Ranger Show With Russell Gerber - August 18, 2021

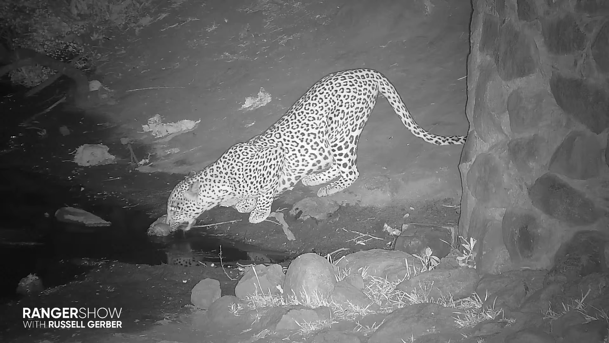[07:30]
And one of the ways we've identified her is through that special way, which we'll get to a little later on. But another way is various marks on their body. So we tend to look at things like whether they have notches out of their ears, the type of spots they have on the side of their bodies or any unique markings that they might have. And if you look carefully on her left-hand side there,
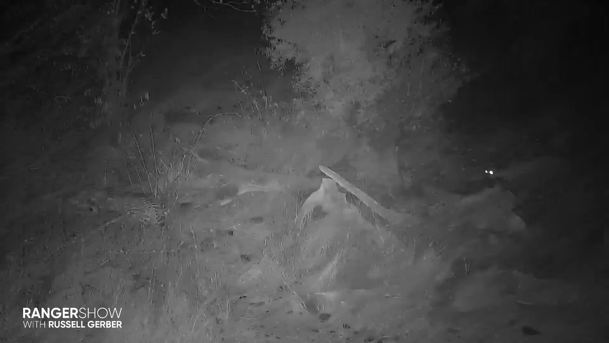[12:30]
there's one thick line, and then two spots on each side of that line of dots. Not so easy to see in this particular shot. But if you look carefully, you'll be able to witness, or see those identifying features. So, for the Rosie's cub, those almost
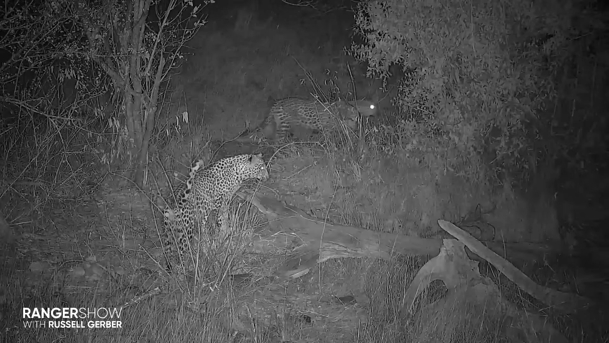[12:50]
smudged spots above the eyes, in the middle of the forehead. And then that necklace, the lines across the necklace, with two spots on each side of the necklace, are the easiest identifying features
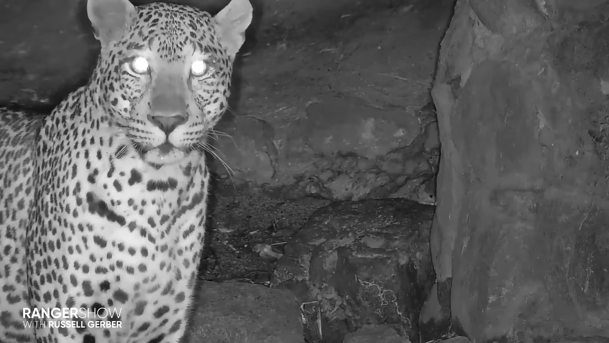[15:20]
around the lady Rosie's pan and Willie Funce river so it's just he's a dominant male in the area and could well be the father of that sub-adult Rosie's cub you can hear him then identifying himself quite clearly this
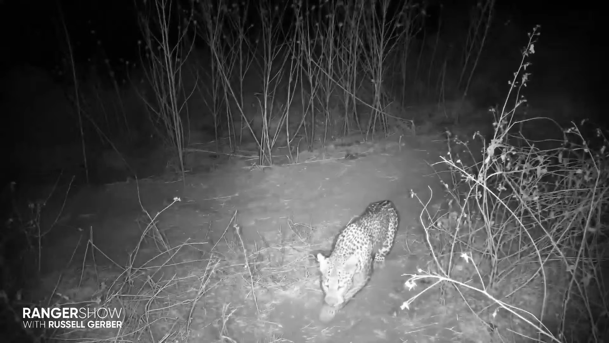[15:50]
is still that one one male and that was a big clue to how we identify these individuals here he is again checking out the camera at Willie Funce
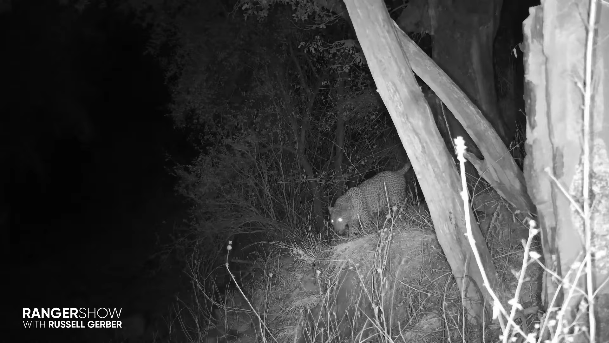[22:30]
and his uh that feature has dubbed him one two I love listening to him call it's always such a special sound for the bush